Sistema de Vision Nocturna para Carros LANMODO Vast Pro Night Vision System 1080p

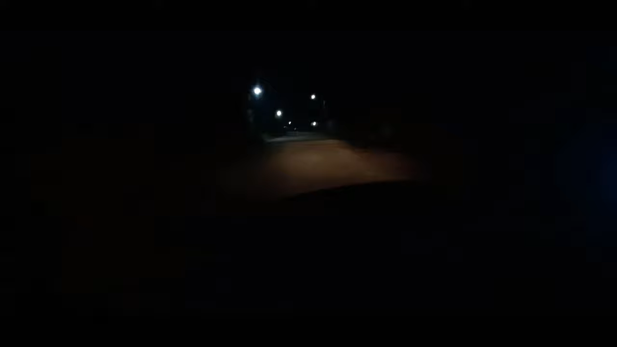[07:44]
aquí simplemente se mira lo que es la luz la luz del carro déjenme tratar a ver si se enfoca un poquito la cámara
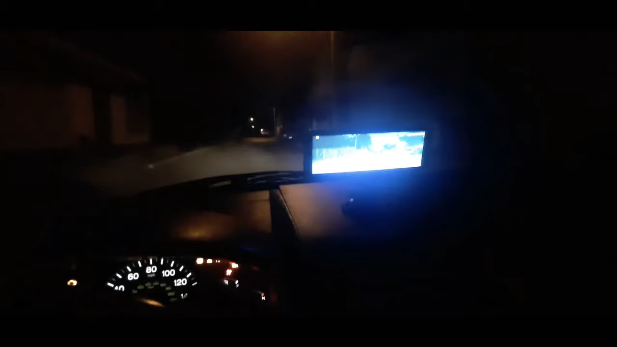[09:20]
amigos este sistema también está muy bueno para los que trabajan de ubers porque porque pueden ver por las calles oscuras mientras vas manejando pues puedes ver y también puedes ir grabando todo lo que vas mirando por enfrente que recuerden que ahorita es muy importante grabar para tener como evidencia cualquier problema que pueda pasar en el camino entonces es muy importante este también amigos y esta es una de las funciones que tiene este sistema de visión nocturna amigos recuerden que si quieren adquirir esta unidad de visión nocturna